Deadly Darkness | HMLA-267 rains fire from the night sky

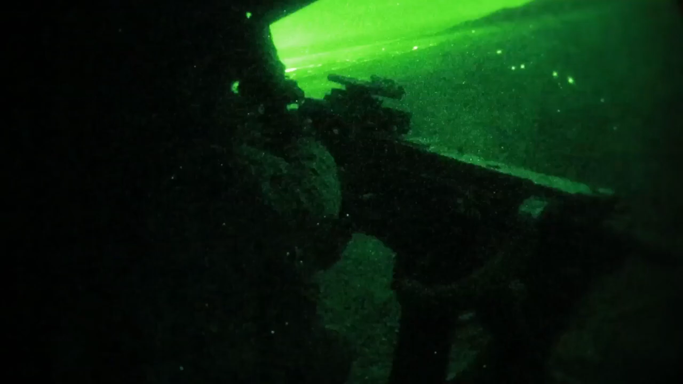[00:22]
We basically go from our normal field of view to a 40 degree field of view in our MVGs.